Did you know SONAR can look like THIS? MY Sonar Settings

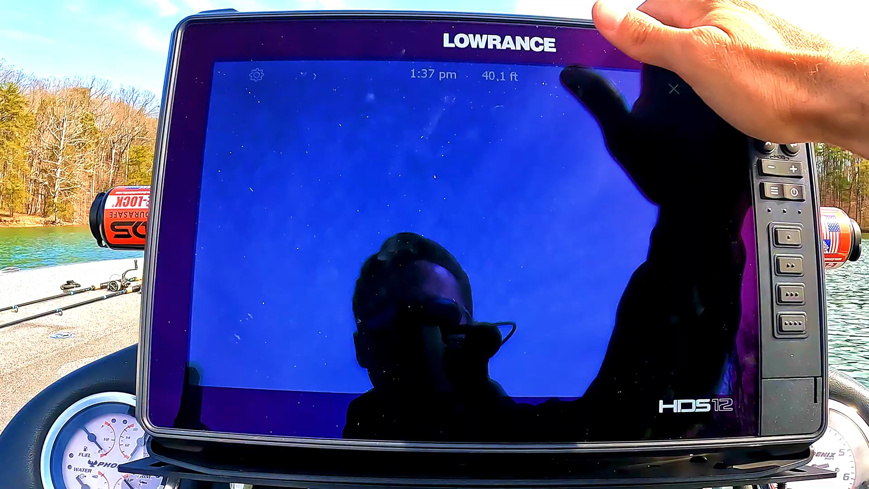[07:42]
So now let's jump into DownScan. So DownScan is kind of the new, I don't want to say new, it's a different type of sonar. It's a completely different type of sonar. It returns differently and it allows you to cross-reference what you are actually seeing on the bottom. Opposed to 2D sonar, it does not give you as much detail. DownScan will give you, in my opinion, more detail. So this is my DownScan, as you guys can see here, and this is in red right now.
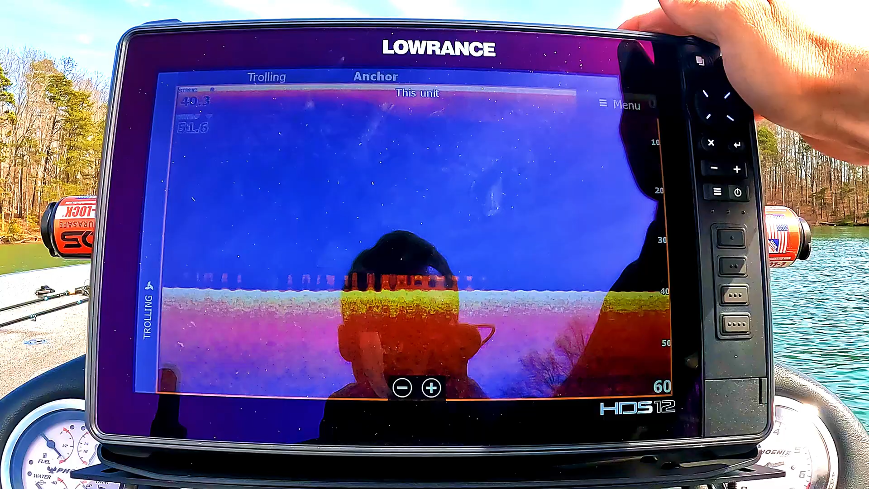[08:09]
I play a lot with these colors. I've run, you know, a bunch of these different colors. Blue's pretty good. 10's one of my favorites.
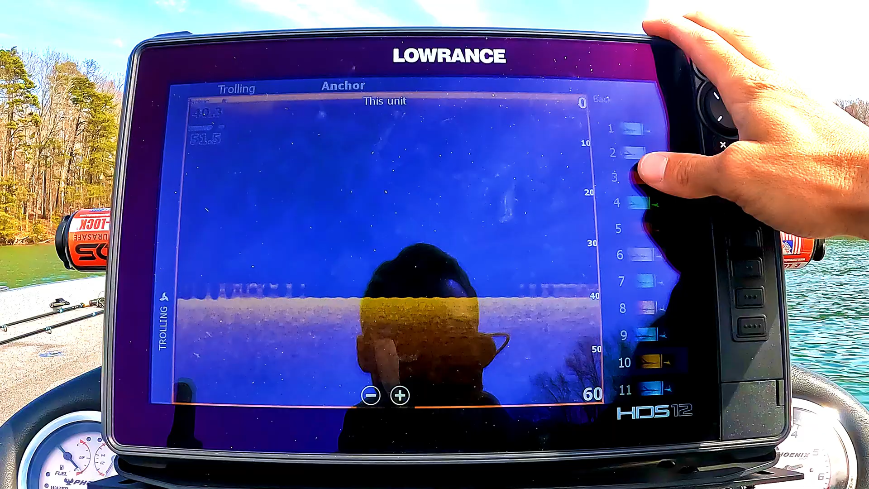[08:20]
3's pretty hard. You know, that's my favorite. Probably number 1, again, is my favorite.
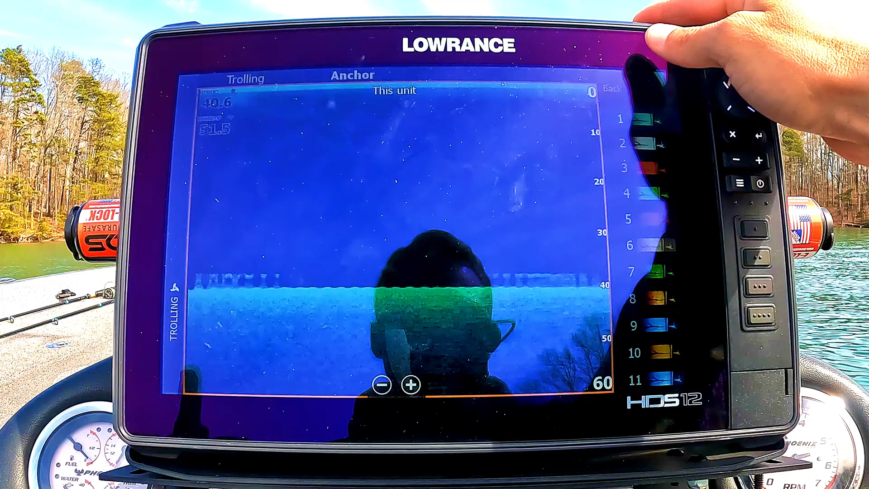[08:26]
Red's pretty good too, again, just for distinguishing individual features on the bottom.
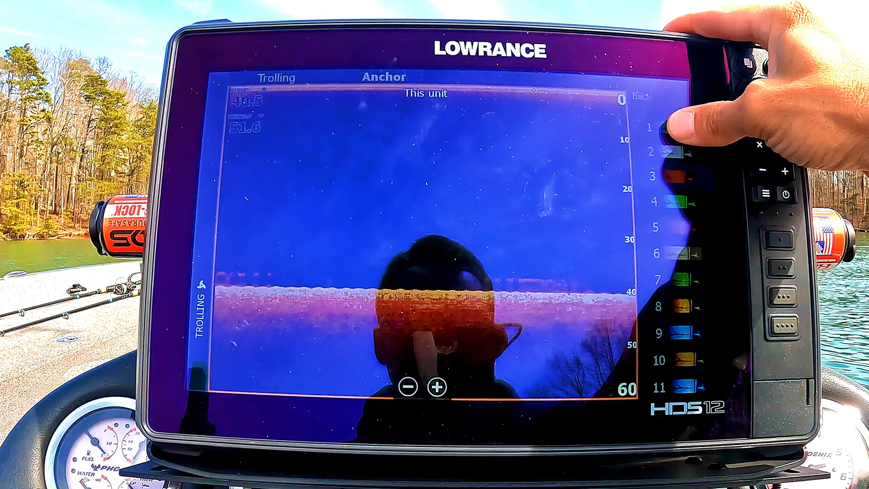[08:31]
But let's go to this blue real quick, just to walk through all the settings. So now that we're on the settings for this, you guys can see over here on this page. Again, source is just where the transducer is coming from. My depth range, same thing as 2D. I keep that on auto. I've had zero issues with that whatsoever.
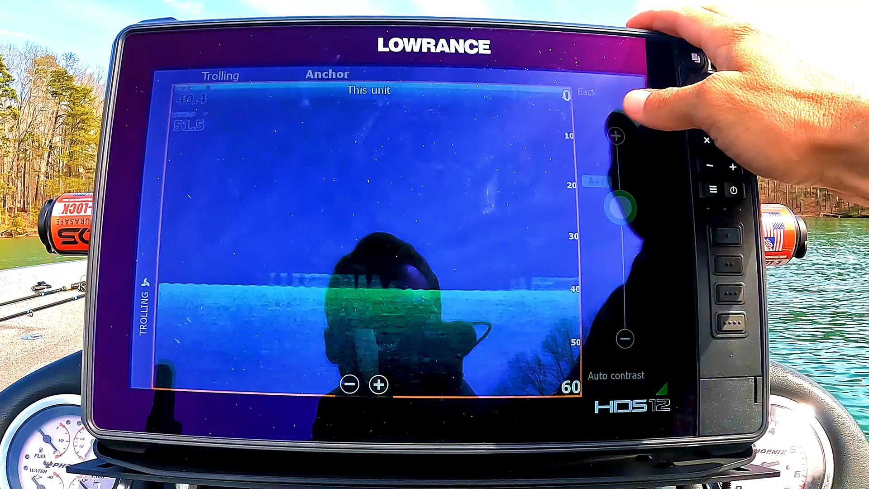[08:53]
As we jump into contrast, that's going to be kind of like your sensitivity that we talked about in 2D. And the more we jack this up, the more it's going to blow out.
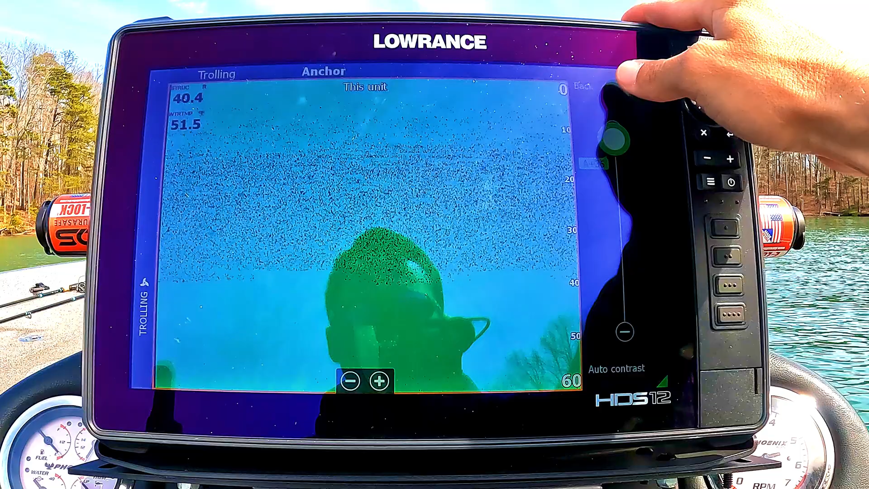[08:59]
And the less we do, the less detail it's going to give us.
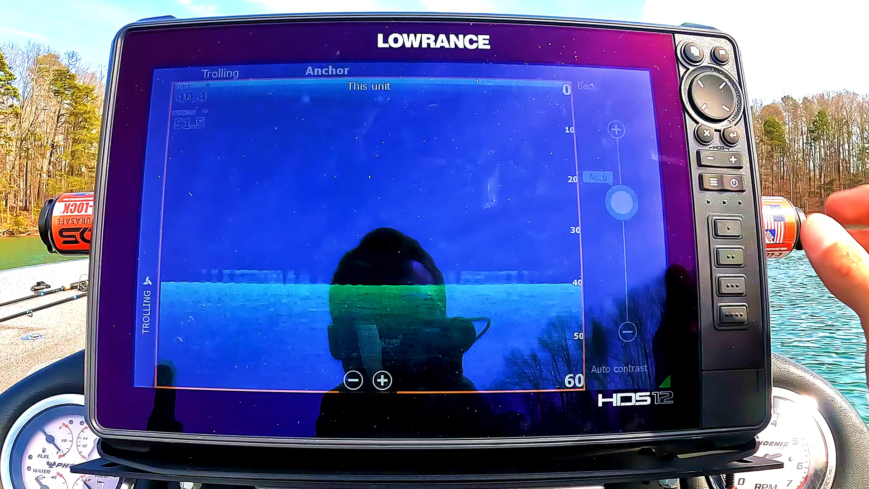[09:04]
So I keep this on auto as well, kind of contrary to what a lot of people do. I keep this on auto, but again, plus or minus. I'm sorry, mostly plus 1 or 2 compared to the auto setting. So that's kind of what I leave it on there. And then we already discussed palette. Choose your favorite colors, guys.
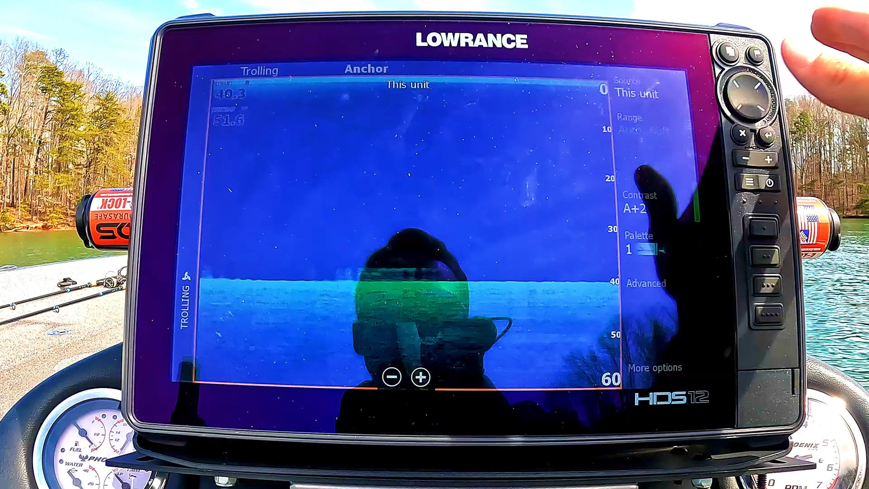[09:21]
Go around and just graph a bunch of things that you're looking at and change the colors and kind of see what shows up best to your eye. Everyone's different.
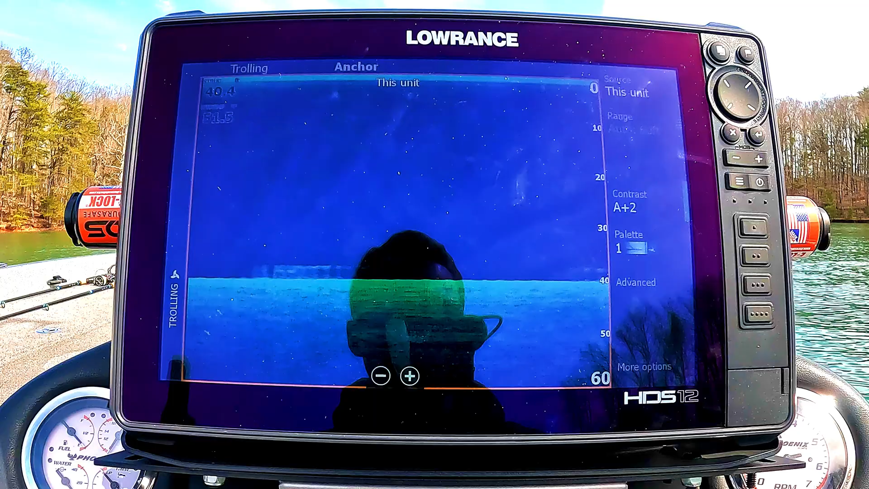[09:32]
And again, it's simply for you to be able to see fish and structure. So whatever pops the most, that's what you want to stick with.
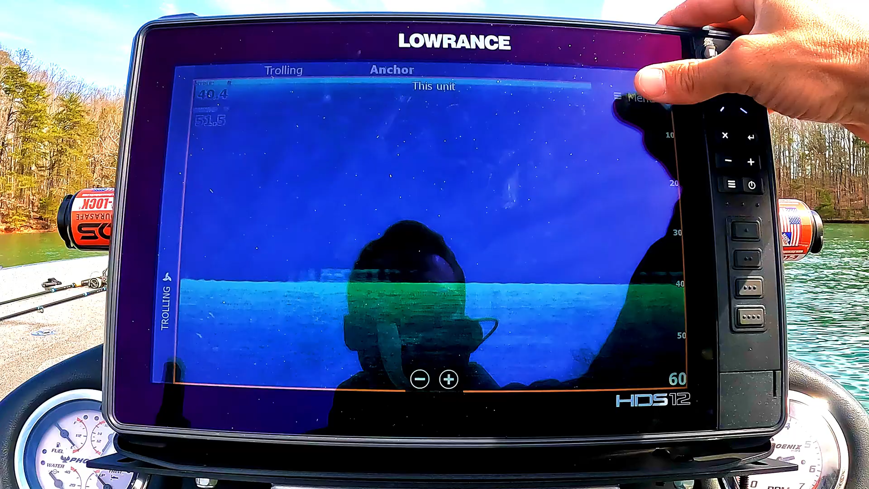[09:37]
And then if we jump into advanced, again, we already talked about surface clarity. For this one particularly, I like to keep it on low again or off. My, it's, I'm really not worried about from zero to five feet. So it doesn't really matter here. And then in terms of more options, there's really nothing else here.
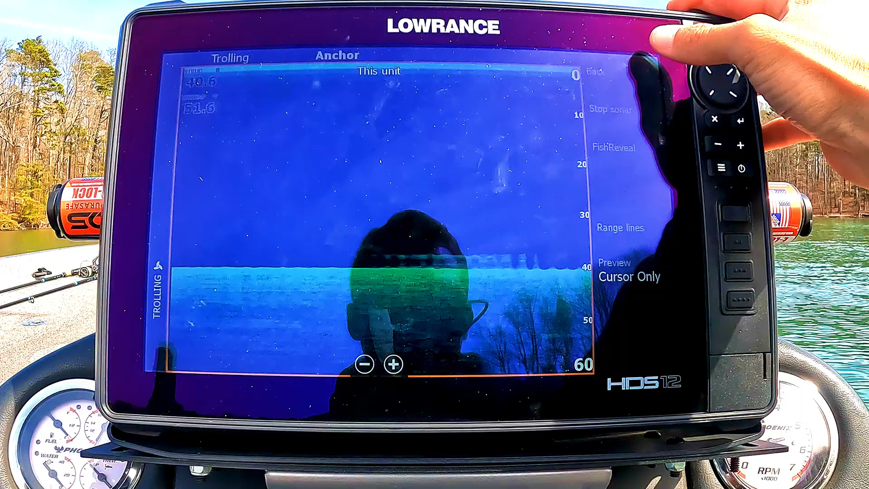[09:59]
I don't use range lines. I don't like that. It clutters up the screen in my opinion. And it's, it's just really not necessary. I mean, you can take a peek. It's not like you're looking like, oh, that fish is at 31.37 feet.
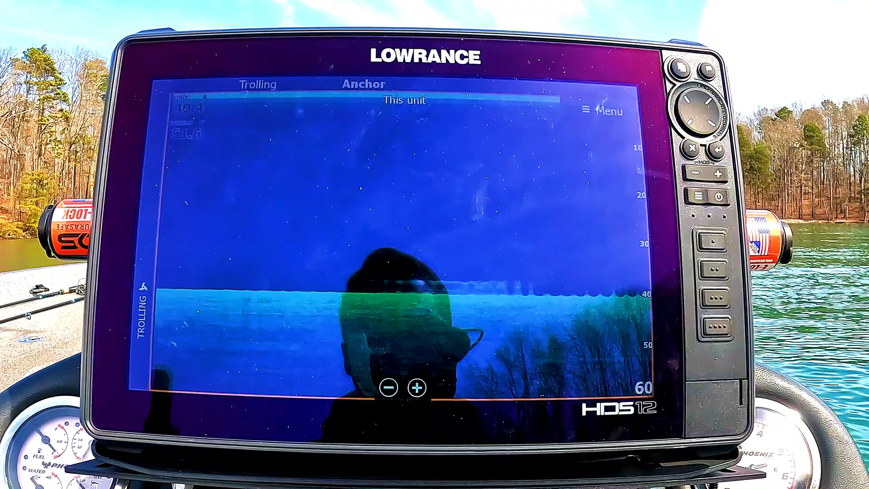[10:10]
Like it doesn't matter. So for me, it's like, oh, the fish are roughly at, you know, 30 feet. It's good enough for me. And, you know, if I decide to fish there, that's all I really need to know.
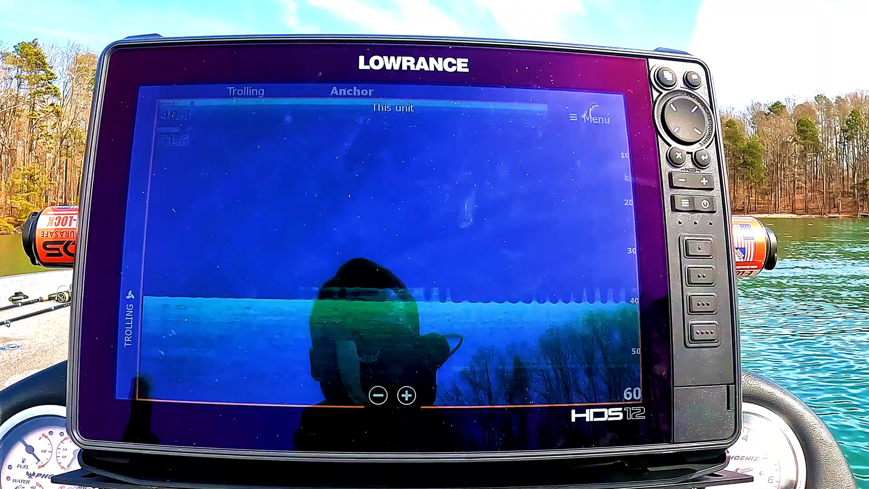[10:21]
You're not going to need to dial it into the nearest inch to be able to figure out where these fish are. So keep those grid lines off. That's my opinion. So that kind of covers our down scan sonar setup.
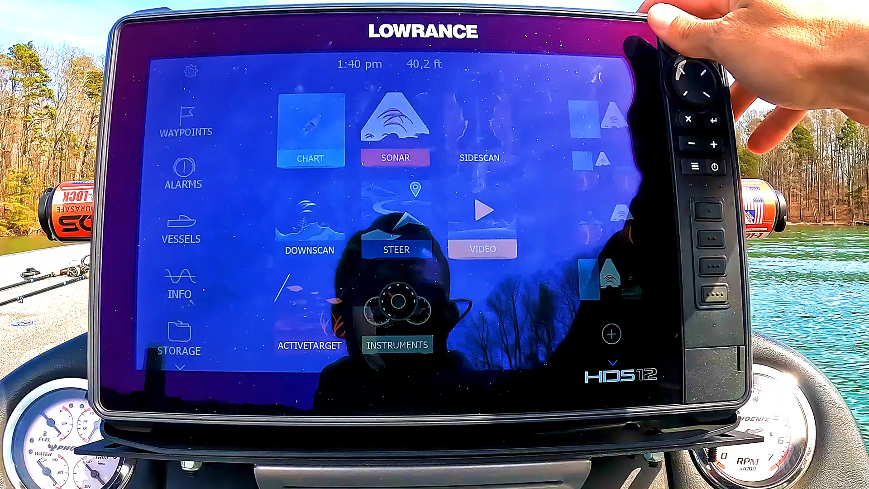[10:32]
Now let's finally jump into my side scan settings.
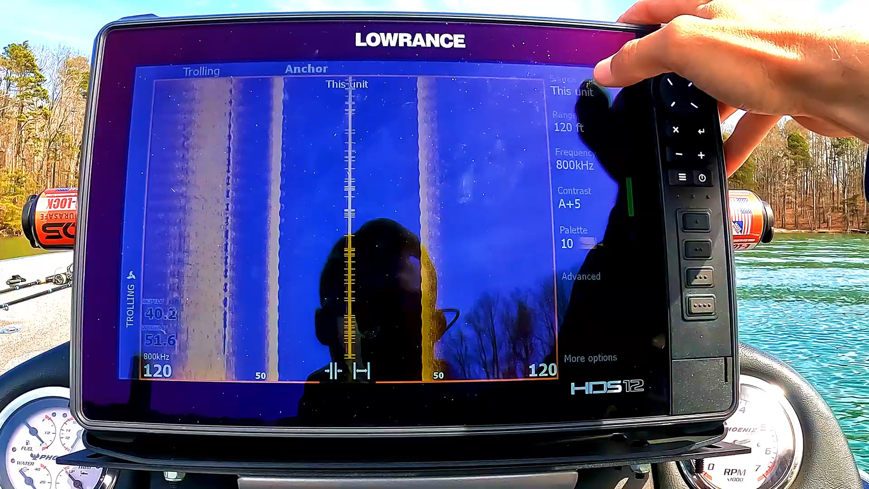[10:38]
So for this one, again, there's source. Our range. This is a good one.
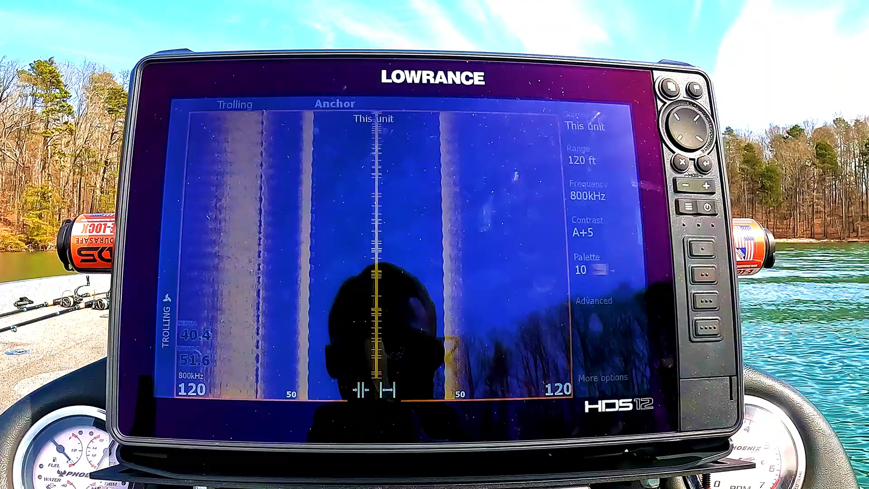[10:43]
So for this sonar in particular, I normally keep my range at 100 to 120 feet.